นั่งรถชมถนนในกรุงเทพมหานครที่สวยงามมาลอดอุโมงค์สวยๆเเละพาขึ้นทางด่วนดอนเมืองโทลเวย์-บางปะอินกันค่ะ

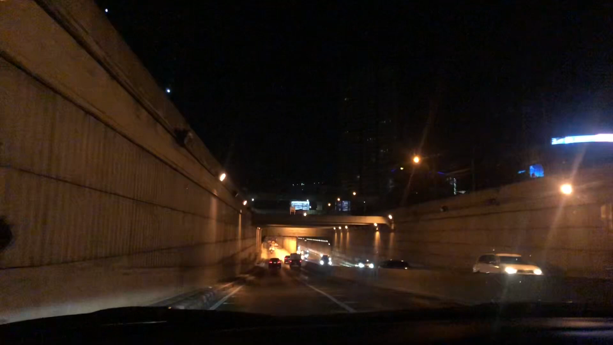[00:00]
ว้าว โมงนี้สวยจังเลย